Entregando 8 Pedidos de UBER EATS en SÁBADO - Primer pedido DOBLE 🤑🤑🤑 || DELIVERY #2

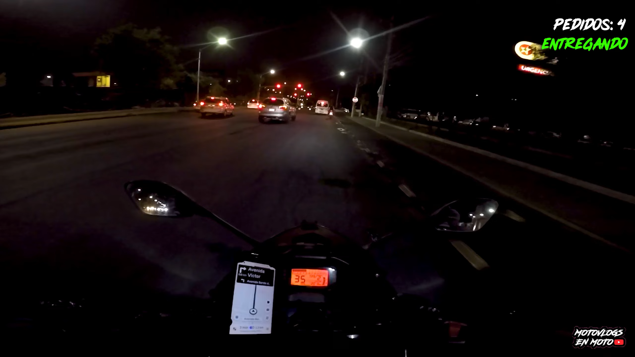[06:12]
va a dar 70 pesos entre los dos pedidos y pues realmente está cerca de hecho
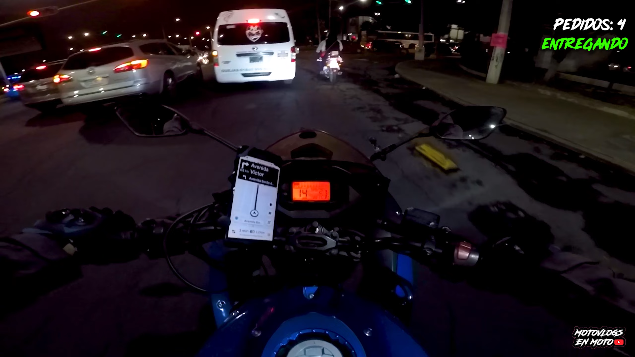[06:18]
estamos a 3 minutos a un kilómetro de la plaza entonces ustedes chequen si vale la pena en
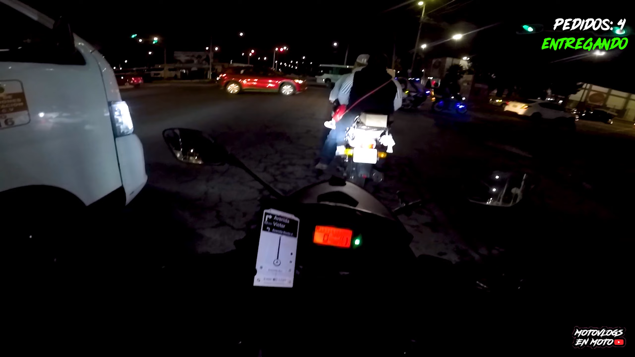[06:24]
cuanto a gasolina pues yo creo que sí va un pedido bastante cerca que no nos va a llevar más de 5 minutos llegar de hecho me marcaba 5 minutos lo bueno de repartir en un área donde conoces pues es que con este tipo de situaciones pues ya le sabes por dónde llegarle sin volverte tan loco ¿no?
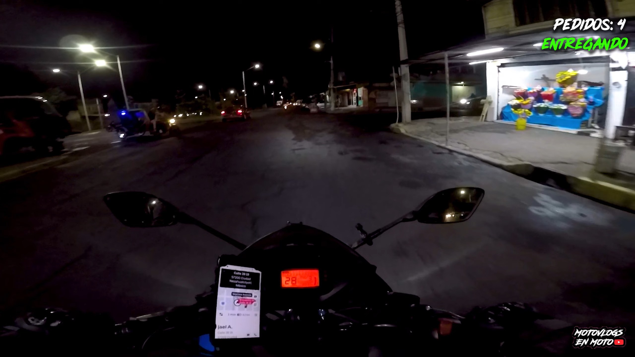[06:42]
ok dice que el destino está a la izquierda